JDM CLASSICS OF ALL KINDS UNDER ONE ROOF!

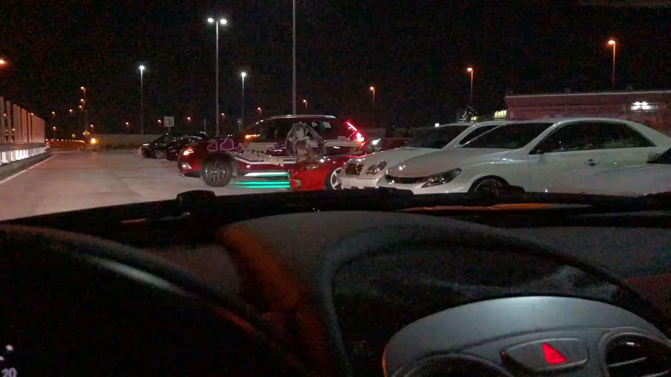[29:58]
we made it to Tatsumi unlike last night it's not close today